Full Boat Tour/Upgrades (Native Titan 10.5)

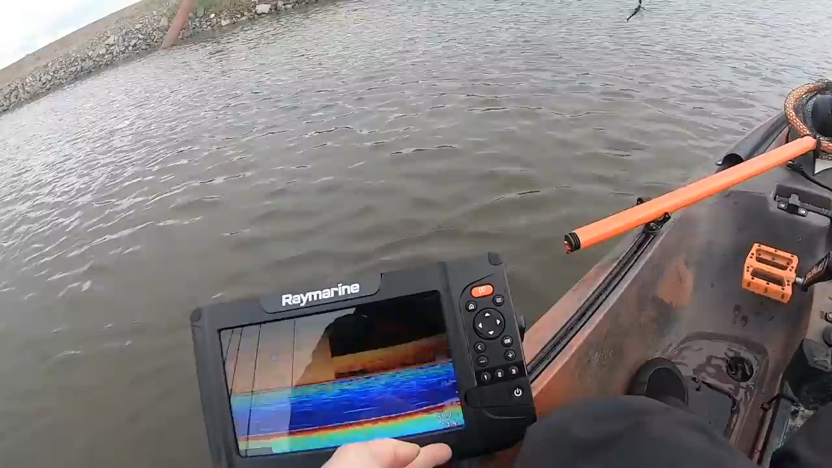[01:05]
It's 58 degrees right here. Water's a little clearer than where we first launched.